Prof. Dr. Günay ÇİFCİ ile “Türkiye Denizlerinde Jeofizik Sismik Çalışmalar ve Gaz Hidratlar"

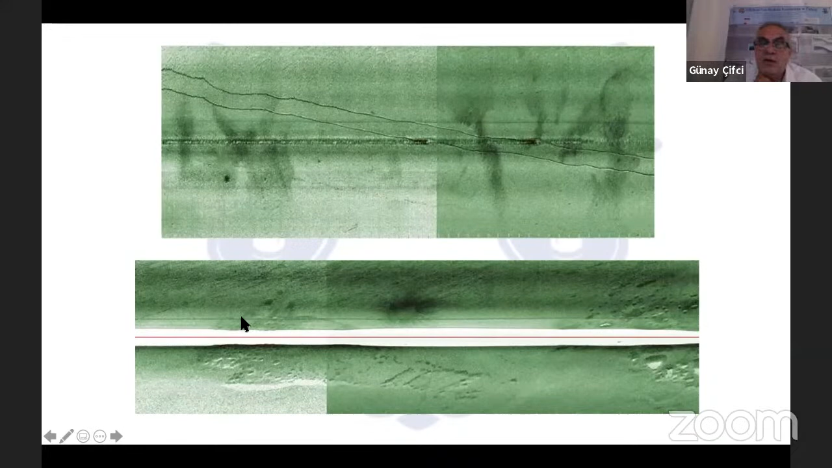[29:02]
Burada bakın Boratlı'nın konumunu ve deniz tabanına ait morfolojik özelliklerini veren sonar kayıtlarını görmekteyiz.
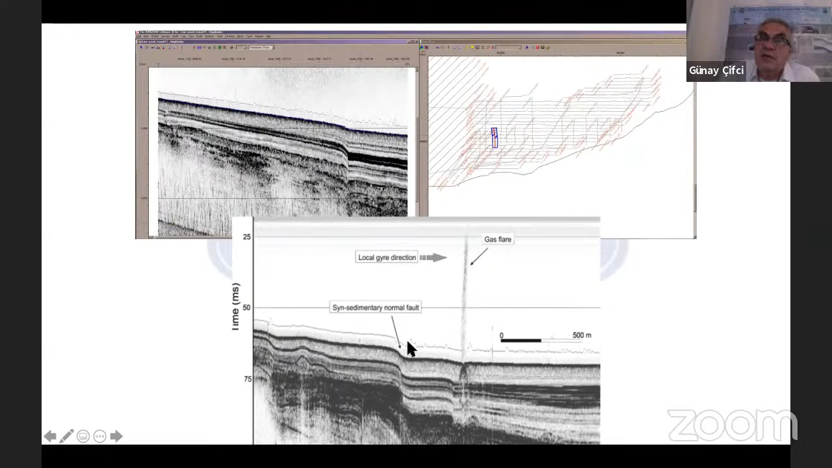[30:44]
Çünkü yoğun yapılaşma nedeniyle siz Körfezi içerisindeki İzmir fayını karada göremezsiniz. Bunu ancak görebileceğiniz şey deniz, cofizik, sismik kayıdıyla bunun etki şeysini görebilirsiniz, kanıdını görebilirsiniz. Bu veri o yüzden çok önemlidir. Burada gene farklı, hatta deniz tabanından çıkan gaz çıkışlarını bile görmekteyiz, görmeniz olan aklım.
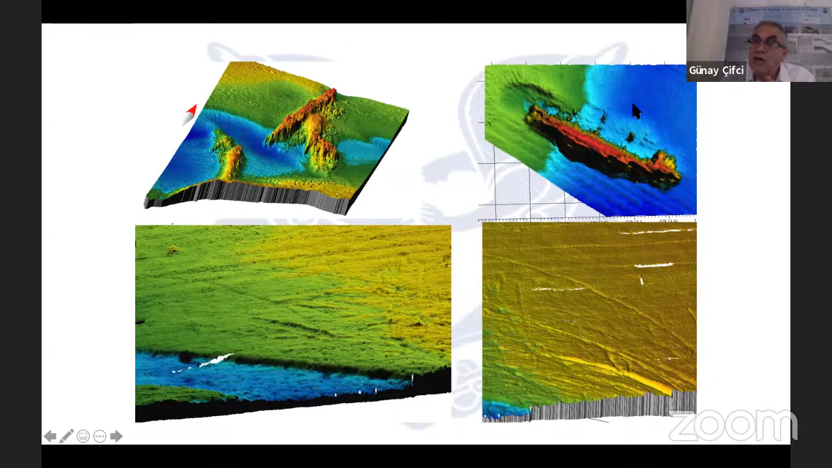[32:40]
bu biliyorsunuz İkinci Dünya Savaşı sırasında Alman denizaltıları tarafından batırmış olan bir strom gemisi vardır Romanya'dan taşı. O geminin olabileceği konusunda bizim bazı ne derler, kanıtlayıcı şeylerimiz, bunun da ayrı bir araştırması gereken konulardan bir tanesi. Bu İzmir Körfezi'ndeki, bakın uzunada fayını, deniz tabanındaki 5 metre atımını sadece yüzey morfolüsüne veya derinliğine bakarak görebiliyorsunuz. Şu şekilde.
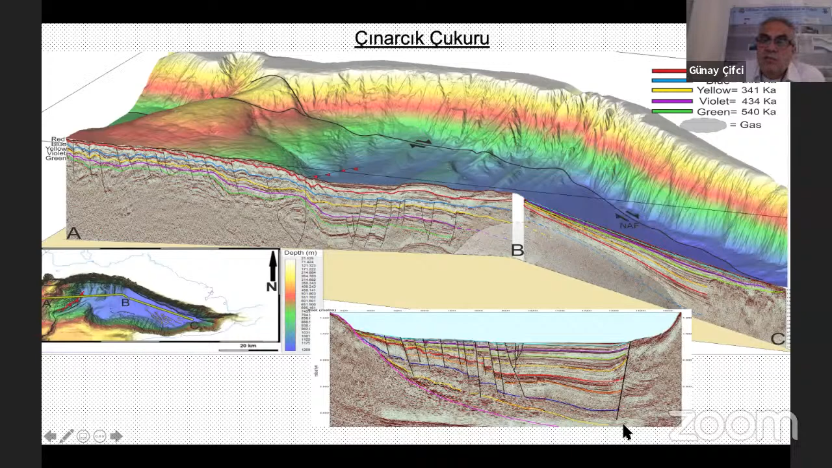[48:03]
Bunların gerek yayın aşamasında gerek yayınlanmış durumda. Burada Çınarcık'tan başlayarak şuradaki profilin şeyini görmekteyiz. Kesen birimlerini görmekteyiz. Farklı. Bu alttaki kesitte Kuzey Anadolu fayının kuzey koluna ve onun karşılığındaki ona bağlı normal faylanmaları görmekteyiz.
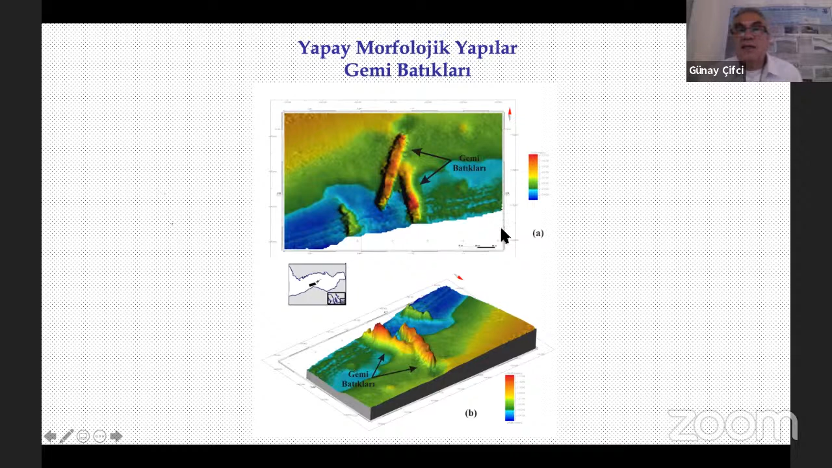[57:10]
Bu batıklar da 1914 yılında konumlarına bakarak deniz tabanında yatmakta uzanılan 1914 yılına bilerek batırılmış iki tane savaş gemisi olduğunu daha sonra anlaşıldı. İzmir'in işgalini önlemek açısından yapılan, bilinçli batırılan iki tane batığı biz burada görmekteyiz. İşte şuradaki yapay morfolojik yapıları görmekteyiz.
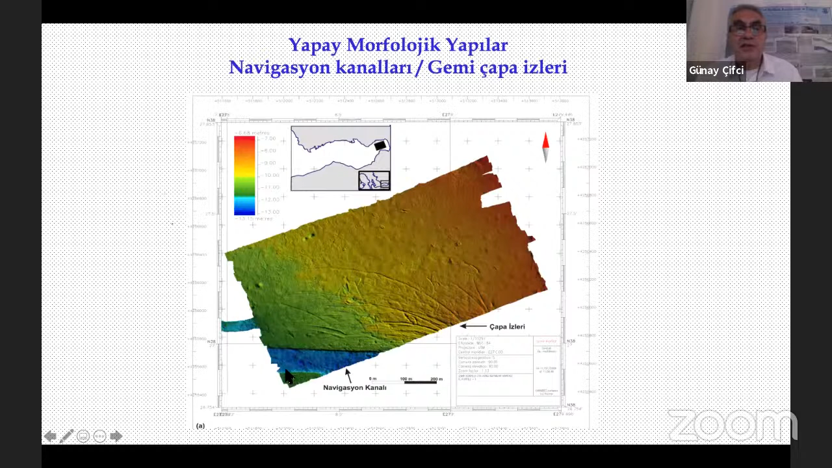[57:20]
Şuradaki limana yanaşılması için derinleştirilen biz navigasyon kanalını görmekteyiz.
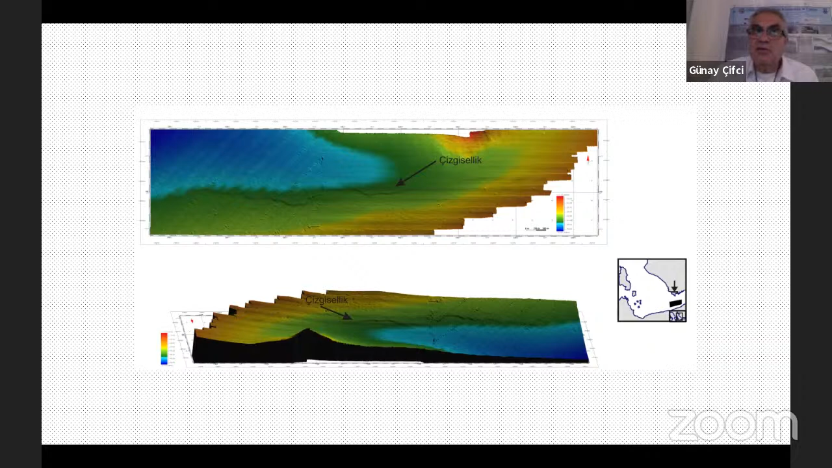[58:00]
sığ sismik kesitlerin üzerine görünen şeyleri bile buradaki batı metre yüzeyde bile şeyini bunun kaydını görmekteyiz. Tabii bölgenin,
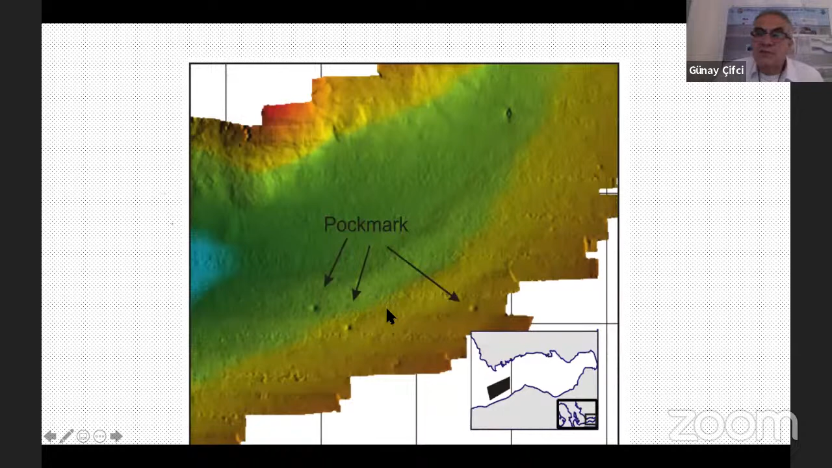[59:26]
Bunlar sıvı ve gaz püskürten yapılar.
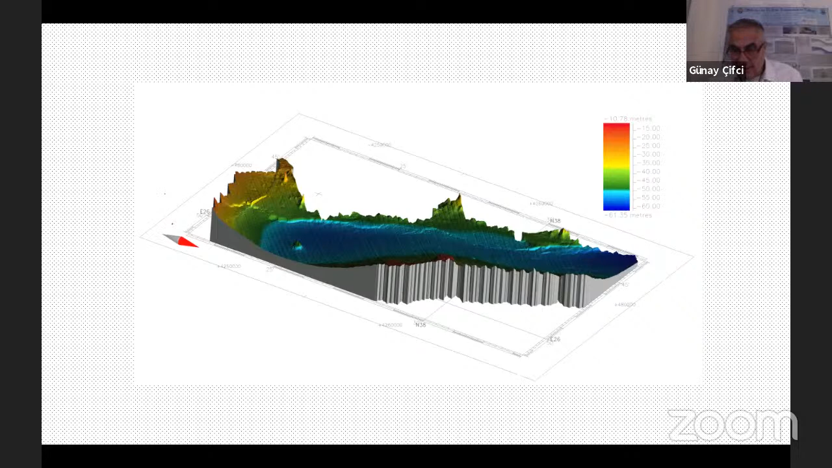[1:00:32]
Oradaki çalışmalar sırasındaki gördüğüm bir şey deniz tabanının bu kadar kısa alanlarda yani üç beş metrelik alanlarda bile bu kadar hızlı değişim gösterebilecektim. Ancak az önce de söylediğim gibi üç boyutlu sismik çalışmalarla ve hatta bu tür çalışmalarla açığa çıktığını gözlemledik.
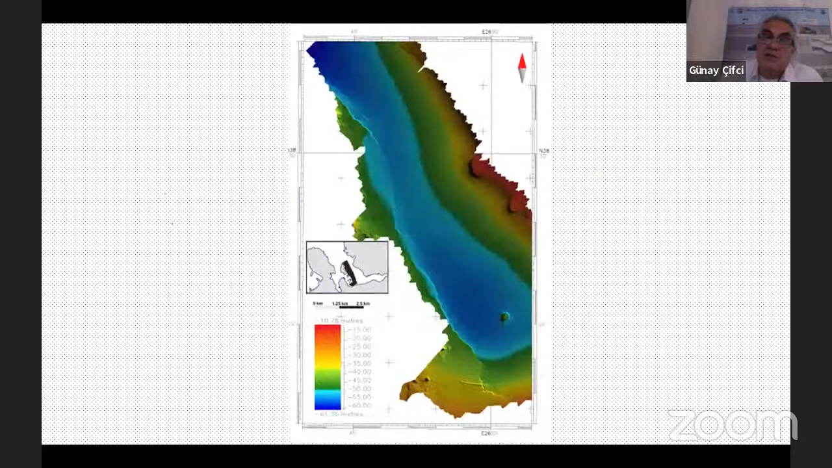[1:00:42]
Farklı şeyleri görmekteyiz. Gene buradaki erozyonel şeyini, buradaki şeysini görmekteyim.
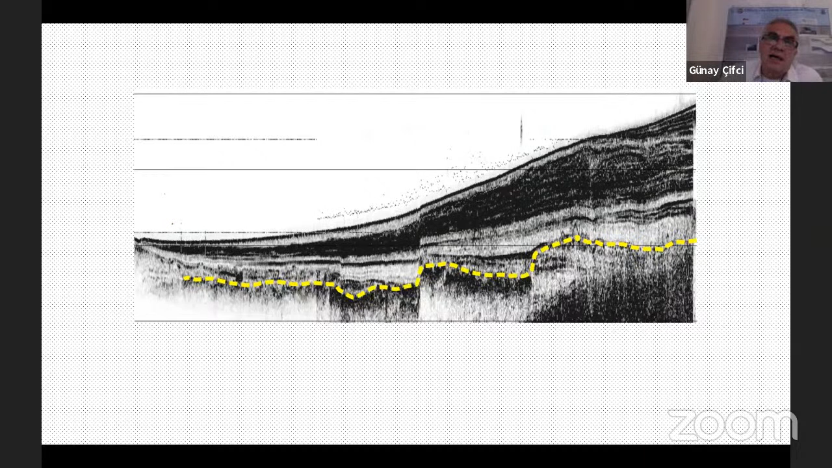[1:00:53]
Buradaki son buzul çağına ait olan bir geç plösten ait bir erozyonel bir aşınma yüzeyinin gene yorumlanmış hali bizim karşımıza çıkacak. Evet,